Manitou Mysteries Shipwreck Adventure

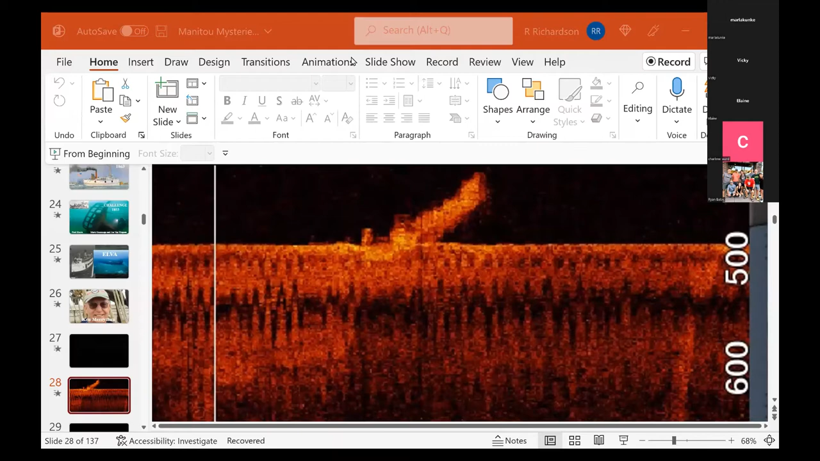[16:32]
And hopefully you can see that.
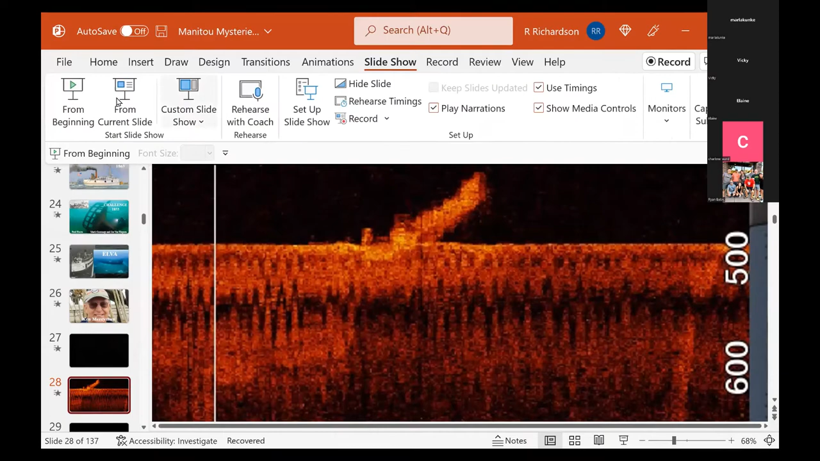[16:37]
There we go. The side-scan image of the Pure Marquette 18. Now, what's unusual about this shipwreck is she sank by the stern. And she dug into the bottom. So the bow of the vessel sticks off the bottom over 100 feet. If you could scuba dive that deep, you could go underneath and inspect the bottom of the ship. So pretty amazing. So this sticks up almost like a finger sticking out of the bottom.
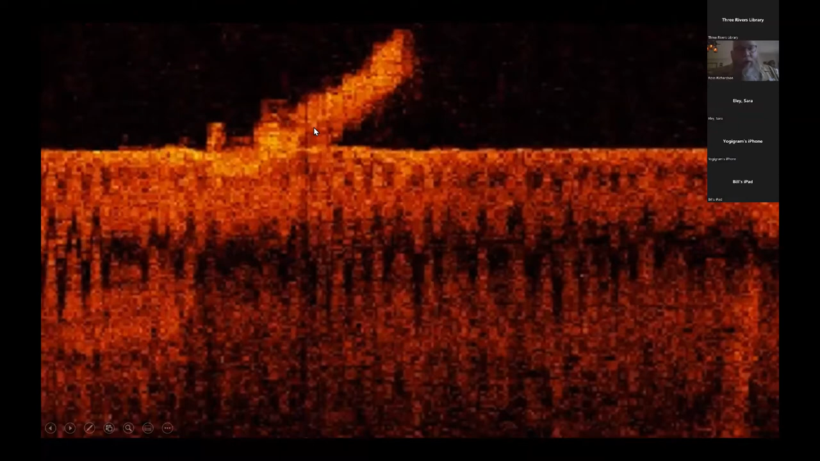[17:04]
Take a look at the wreck site through some video provided by Ken Merriman.
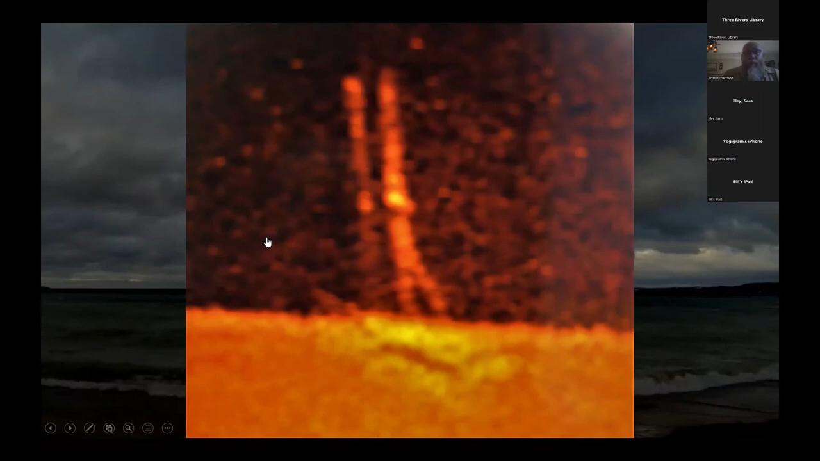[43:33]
Now, something spiked off the bottom 90 feet, which is extremely unusual for a sonar image.